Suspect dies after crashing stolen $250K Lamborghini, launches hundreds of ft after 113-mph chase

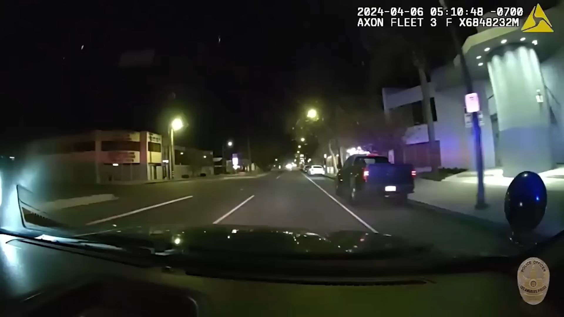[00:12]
10A47 on pursuit, still on vehicle. It's going. It's crash, UTC. Vehicle, UTC, on Sherman Way, and then on the vehicle.